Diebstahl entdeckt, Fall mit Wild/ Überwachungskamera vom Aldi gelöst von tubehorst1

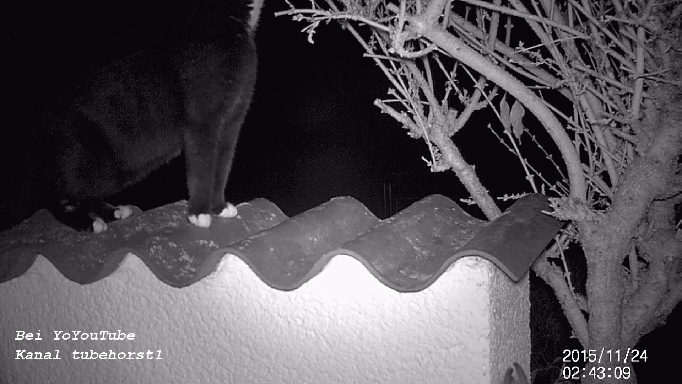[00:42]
Bei der ersten Nachtaufnahme entdeckten wir nur unseren Felix auf der Mauer und der Meisenknödel hing noch auf seinen Platz. Konnten uns auch nicht vorstellen, dass Felix die Meisenknödel entfernt haben könnte.
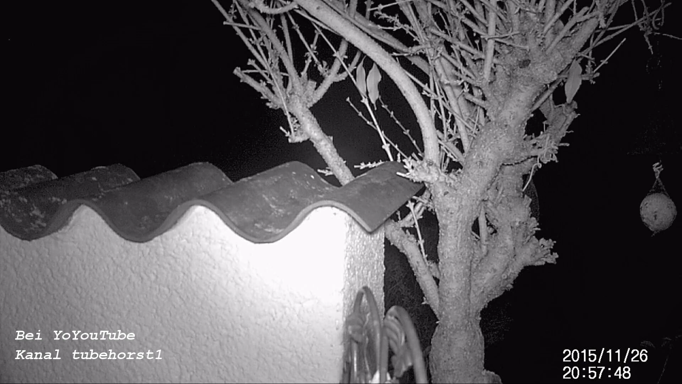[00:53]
Also wurde die nächste Nacht abgewartet. Doch wieder hing der Knödel am nächsten Tag unberührt. In der dritten Nacht erscheint auf der Mauer ein dunkler Schatten.
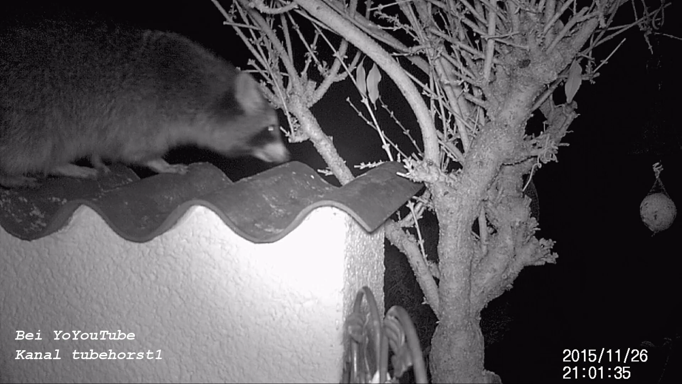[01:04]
Vermutlich ist das der Knödeldieb. Schnell noch ein Foto, noch habe ich nichts getan. Um 21.55 Uhr zieht es den Täter noch einmal an den Dateort zurück. Um den Dieb auf frischer Tat zu ertappen, haben wir noch einmal ein Knödel und einen Meisenring aufgehalten. Am 28.11. um 1.42 Uhr schaltet sich die Kamera ein und unser Waschbär schaut sich in aller Ruhe um.